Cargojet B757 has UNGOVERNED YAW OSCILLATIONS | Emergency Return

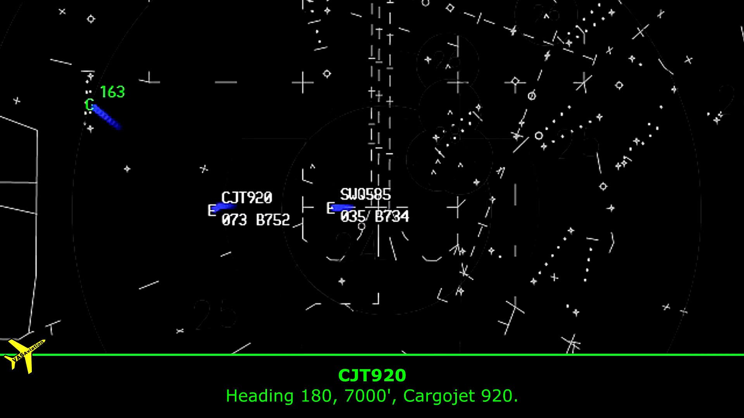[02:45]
Heading 180, 7,000, Carrier Jet 920.
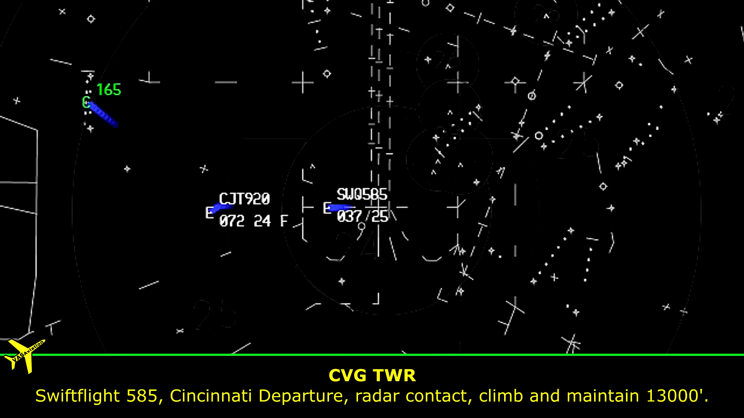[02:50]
Flight 585, Cincinnati departure, radar contact, climb and maintain 13,000. Climb and maintain 13,000, Swift Flight 585.
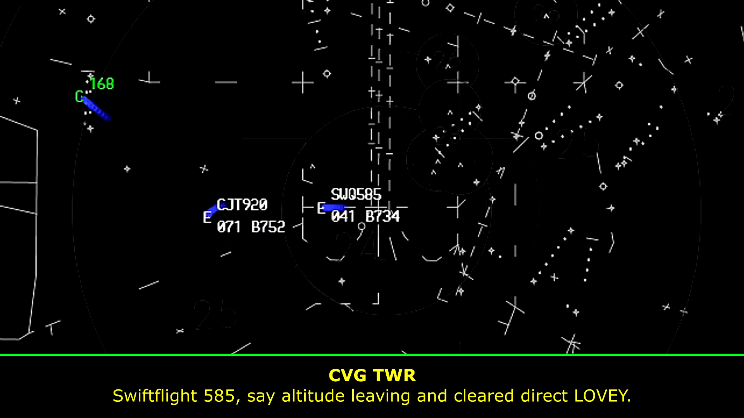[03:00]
Flight 585, stay out as you're leaving, and clear direct lovey. Leaving 4.3, up to 13,000, direct lovey, Swift Flight 585.
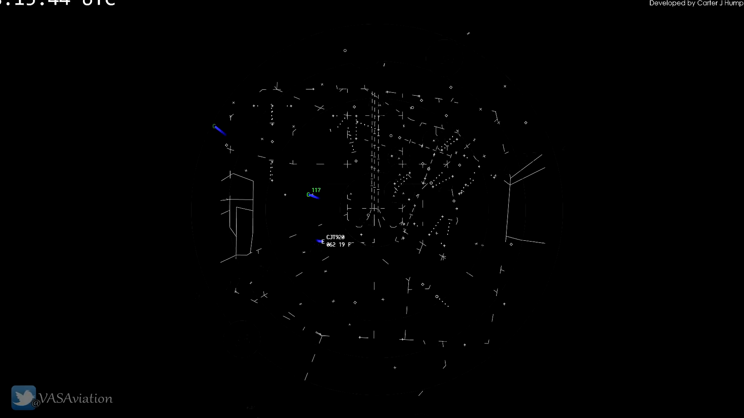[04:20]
Carrier Jet 920, would you like an ILS or a visual approach?
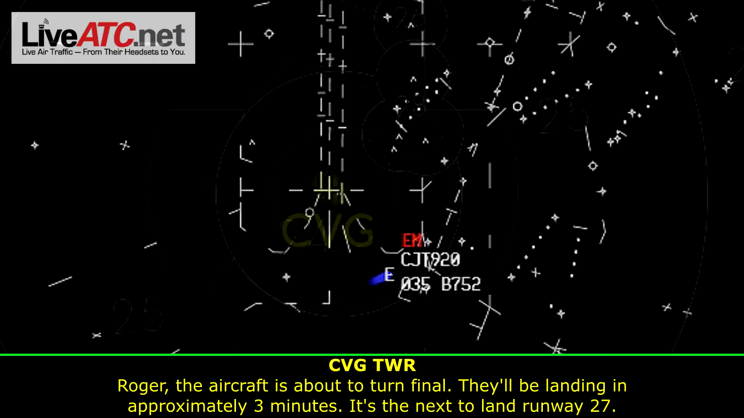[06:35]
The next to land runway 27. Carrier Jet 920 is one mile from Jelda.
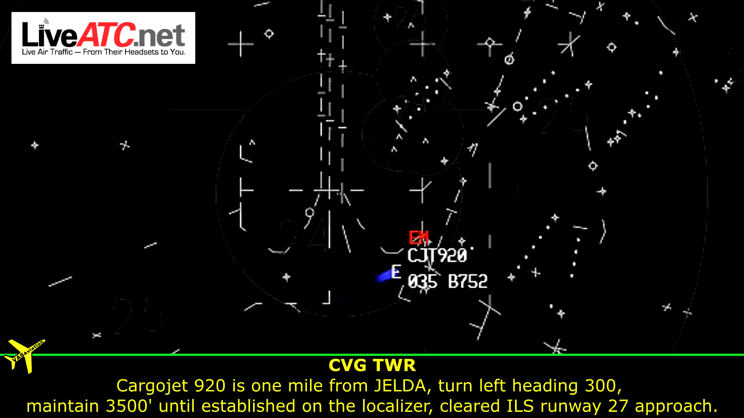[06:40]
Turn left heading 300. Maintain 3,500 until established on the localizer. Cleared ILS runway 27 approach.
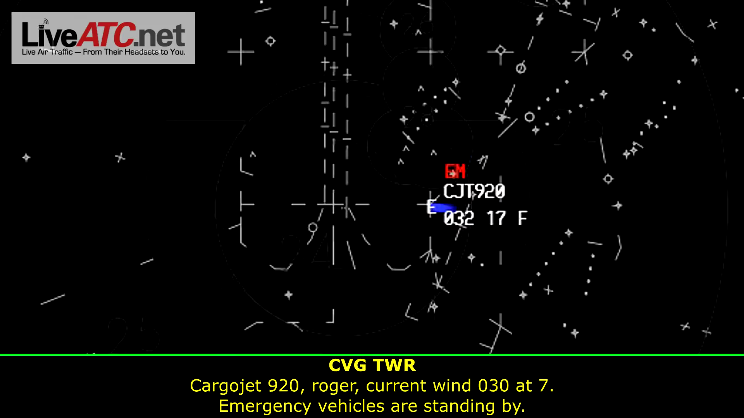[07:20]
Current wind 030 at 7, emergency vehicles are standing by. And they're on this frequency as well.